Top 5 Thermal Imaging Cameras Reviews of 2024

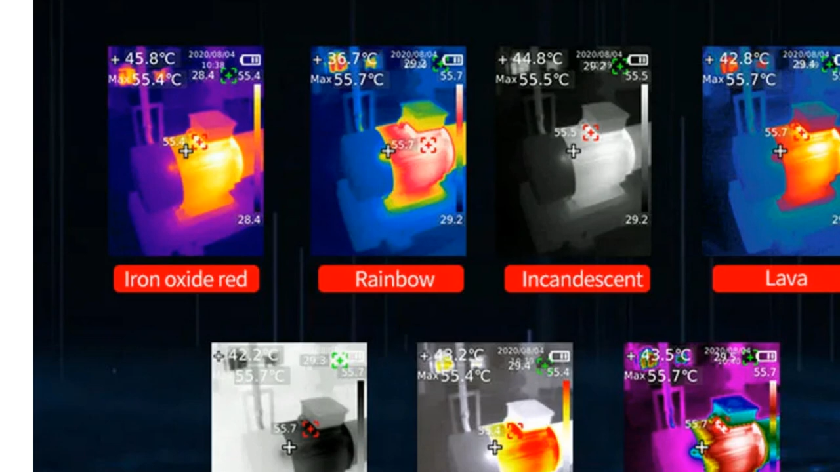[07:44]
Furthermore, its thermal fusion feature is particularly beneficial, allowing a clearer depiction of the actual surroundings by blending thermal and visible light images. The device is user-friendly and built to withstand rigorous conditions,
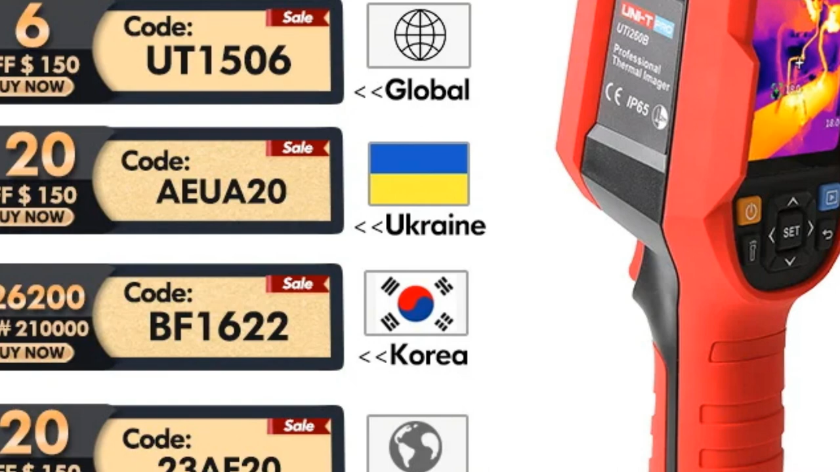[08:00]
earning an IP65 rating and passing the 2-meter drop test. This ruggedness ensures its durability in challenging environments, making it suitable for various industries.
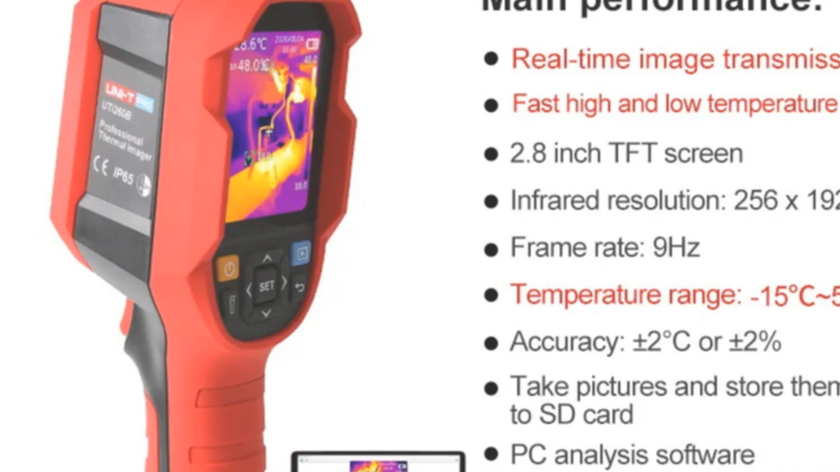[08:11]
It's noteworthy that the UTI-260B goes beyond thermal imaging. It includes features like LED fill light, LED alarm, and real-time image transmission.
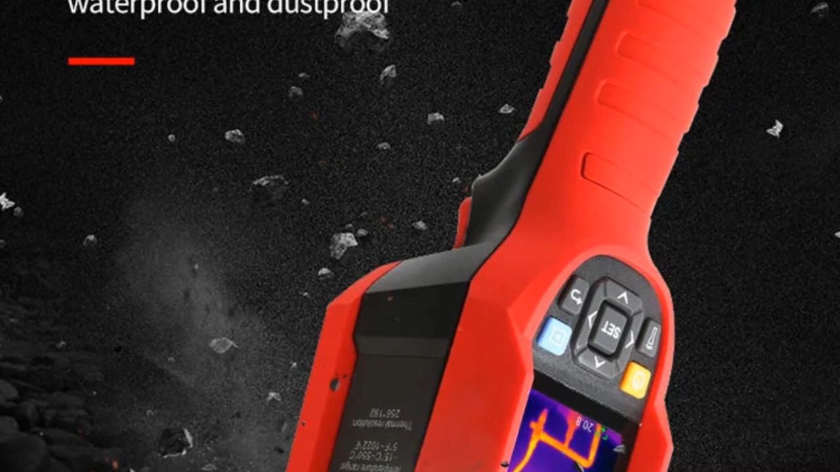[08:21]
Additionally, the capacity to analyze images on a PC, along with customizable temperature measurement points, further enhances its utility.
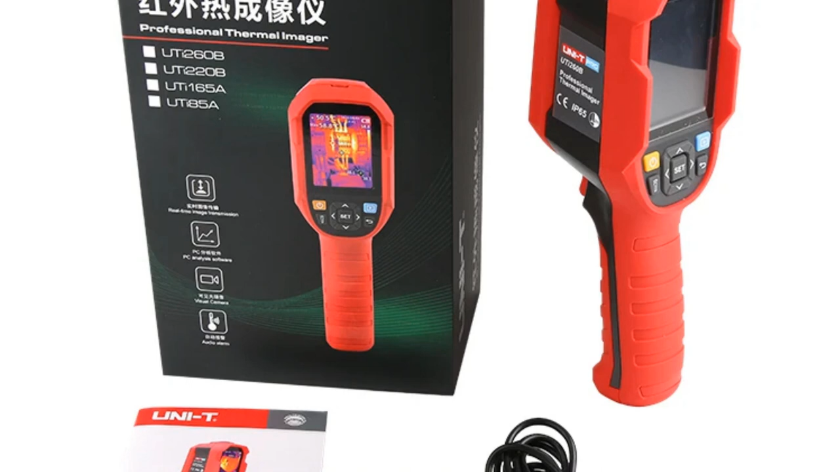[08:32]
This thermal imager is a reliable asset for professionals across industries like mechanical, electrical, facility management, and more. Its precise temperature measurement, advanced imaging capabilities,
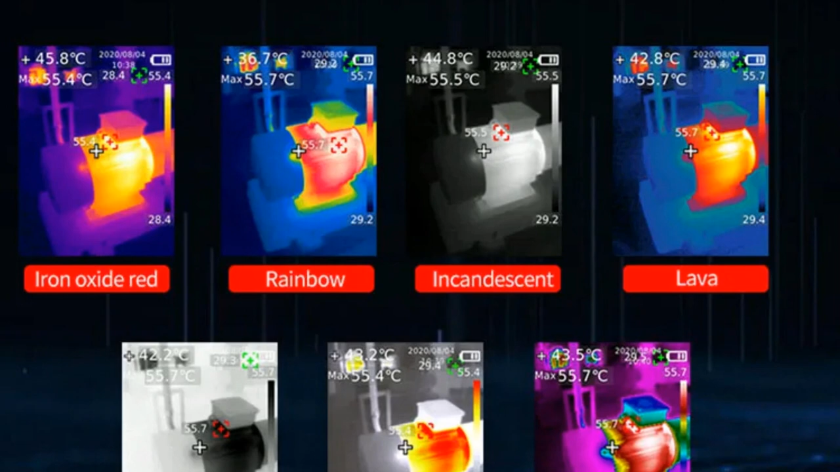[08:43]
and robust build make it a valuable tool for comprehensive inspections. At number 1. Milici TR256 Professional
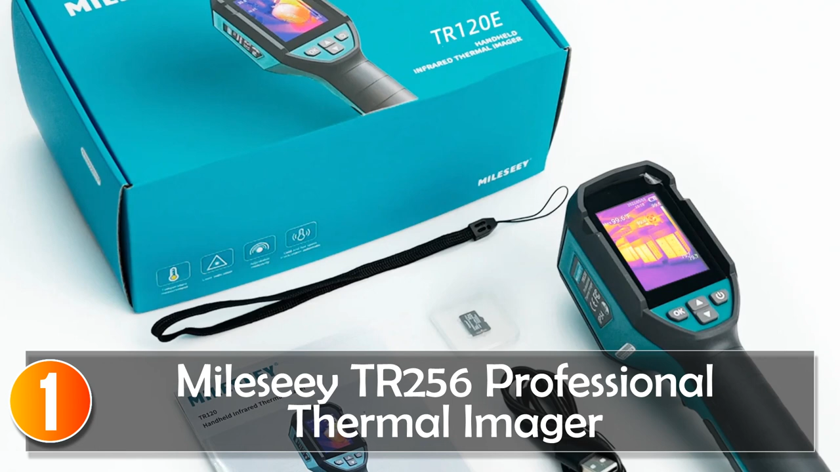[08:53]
Thermal Imager The Milici TR256 is an advanced handheld thermal imager designed to cater to a wide array of thermal detection tasks. It boasts a remarkable 256 of 192 pixels resolution thermal sensor that delivers superior image quality and impeccable performance. Notably, the TR256 covers a temperature range from minus 20 degrees Celsius to 550 degrees Celsius,
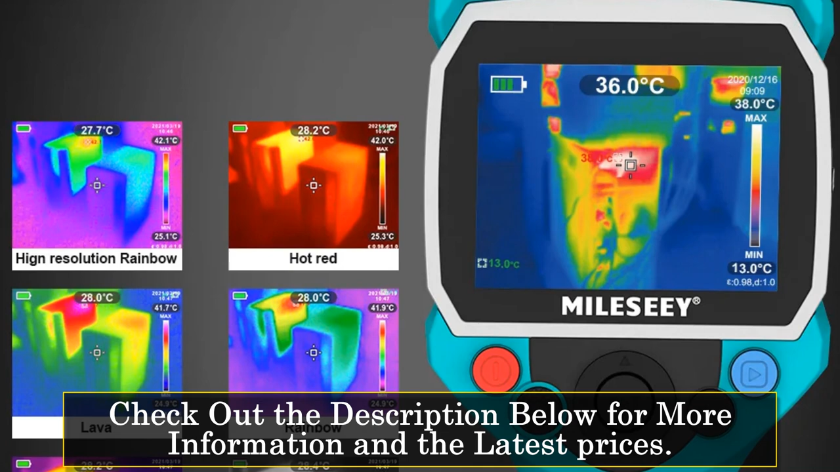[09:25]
On screen: spot 36.0°C
minus 4 degrees Fahrenheit to 1022 degrees Fahrenheit, making it versatile for numerous applications.
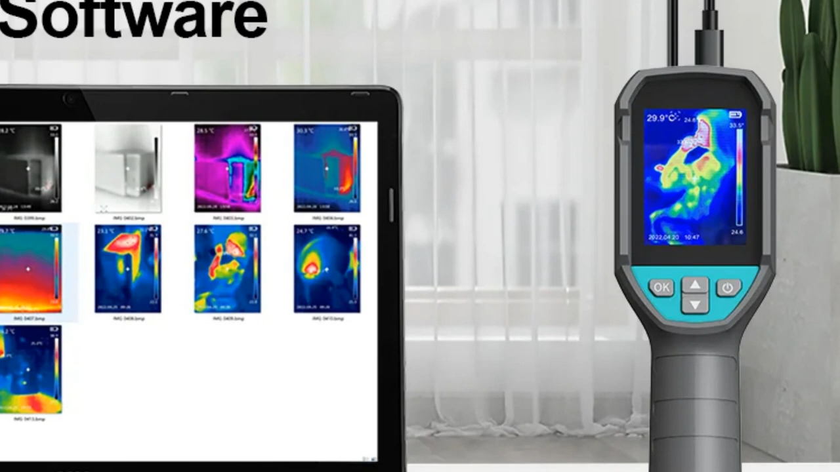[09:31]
On screen: spot 29.9°C
One standout feature is its comprehensive display, a generous 3.5-inch HD screen that allows for precise fault area inspection,
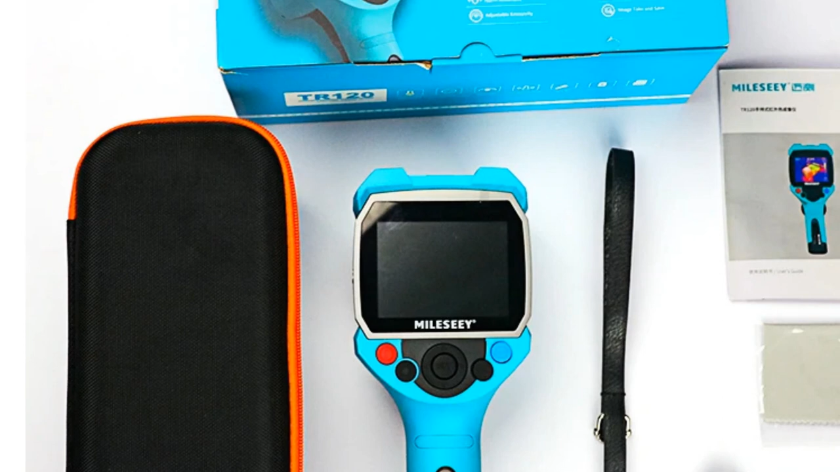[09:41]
offering an extensive view and making the detection process more efficient. Moreover, its auto-tracking temperature alarm system, capable of automatically locking minimum and maximum temperature points,
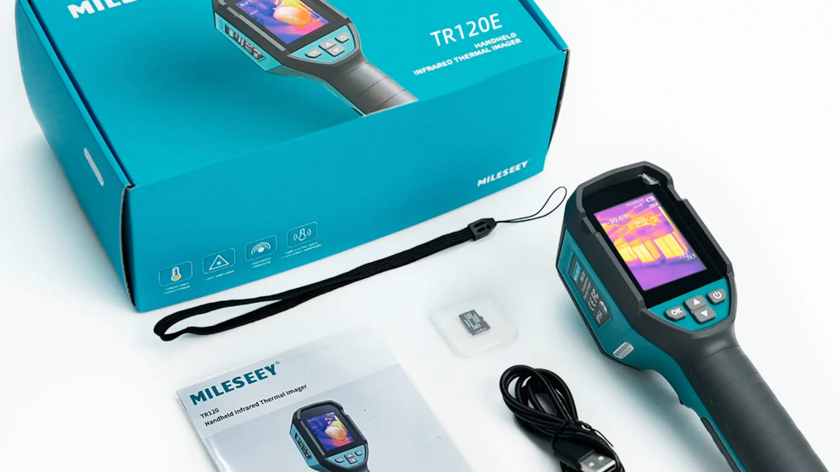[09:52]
ensures real-time and highly accurate temperature data. This feature is a boon for professionals across various sectors, from HVAC troubleshooting to facility maintenance.
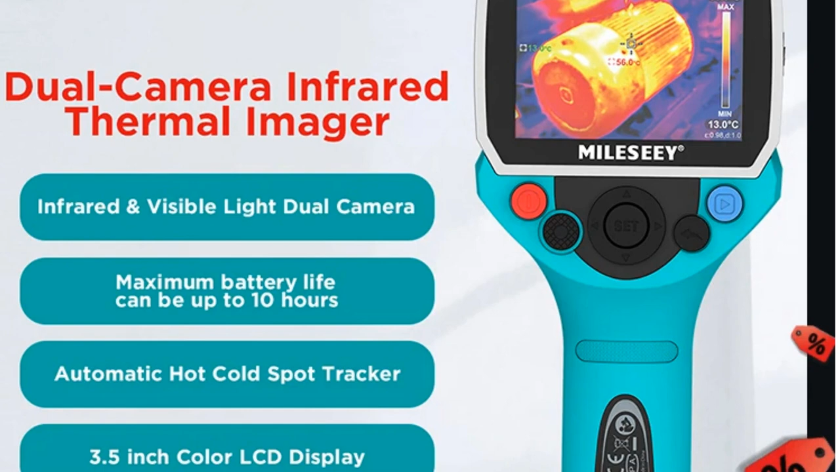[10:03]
The device is equipped with a robust 5000-May lithium battery and supports Type-C charging, ensuring extended usage with up to 10 hours of continuous operation.
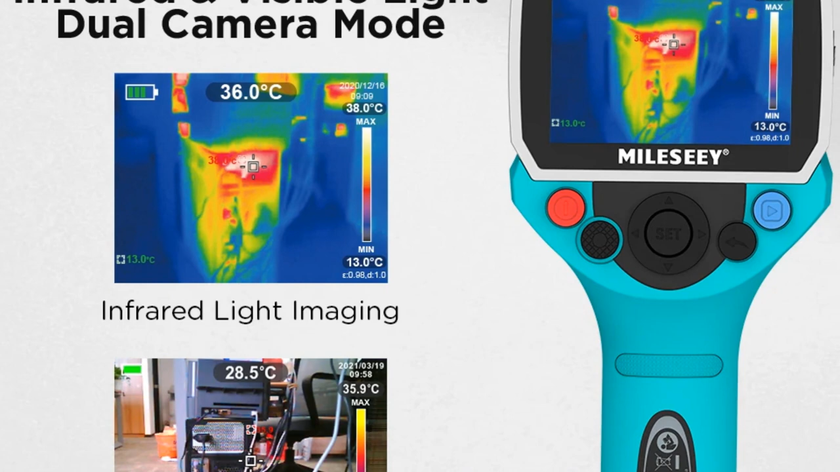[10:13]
The IP65 rating shields it from dust and humid conditions, while its rugged design ensures durability, even with a 1.5-meter drop resistance.
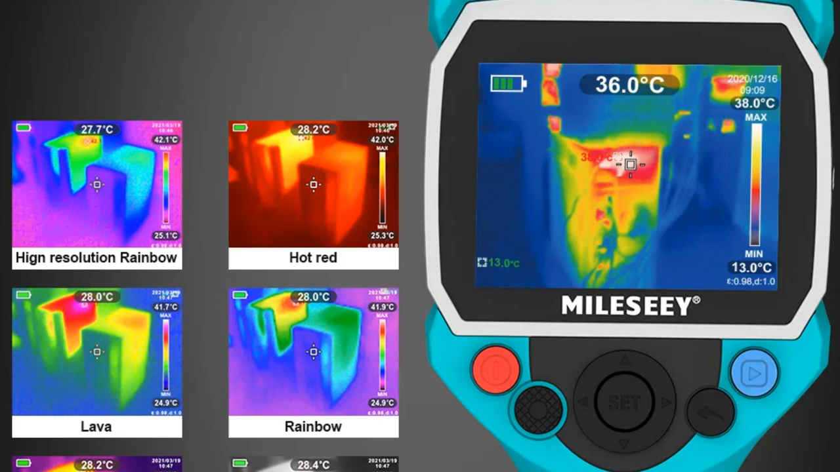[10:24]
The MILIS-E TR256 is a reliable thermal inspection tool,
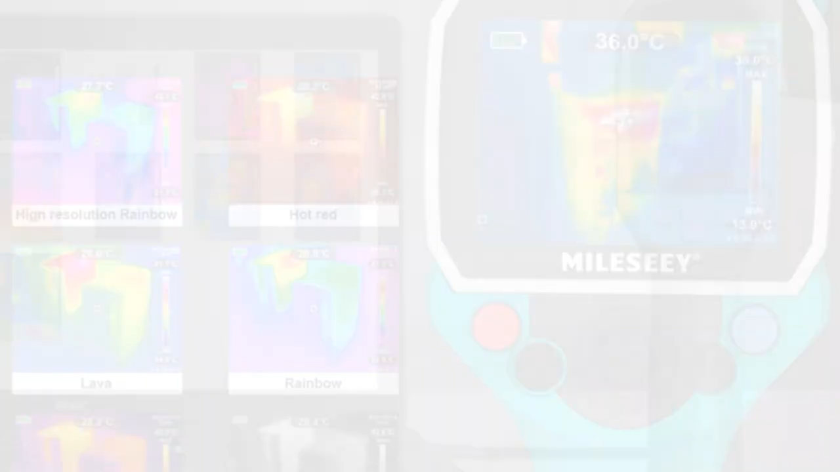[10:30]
On screen: spot 36.0°C
perfect for tasks such as house inspections, facility maintenance, and professional electrical and mechanical system checks.
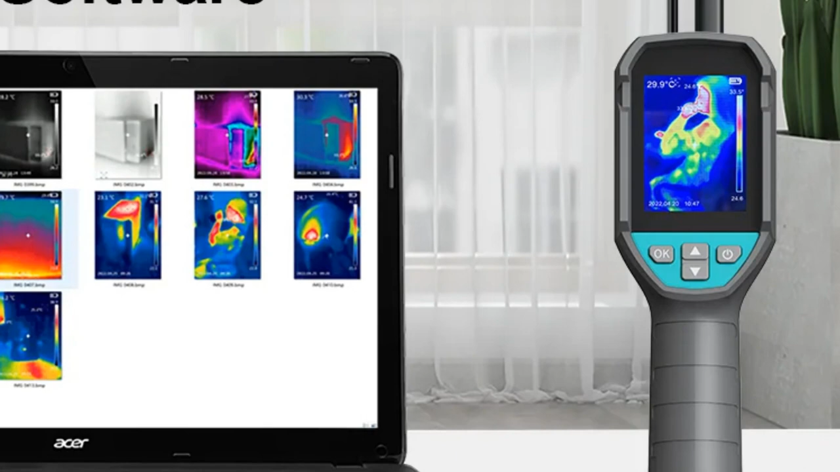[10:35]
On screen: spot 29.9°C
Its user-friendly design, superior image quality, and prolonged battery life make it an indispensable tool for professionals in various industries, ensuring accurate and efficient thermal analysis. Thanks for tuning in to JM Express.